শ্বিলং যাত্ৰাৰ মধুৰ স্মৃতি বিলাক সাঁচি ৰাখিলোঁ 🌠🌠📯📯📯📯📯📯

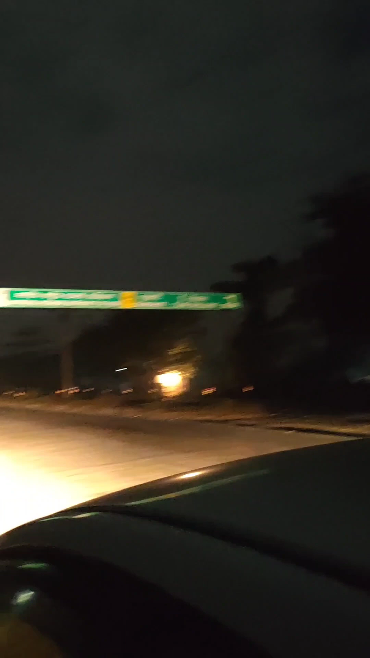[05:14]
আর এফালে চক দেখিছেনে বেশি দূর নাই আর এফালে আছে জাগিরোড 27 কিলোমিটার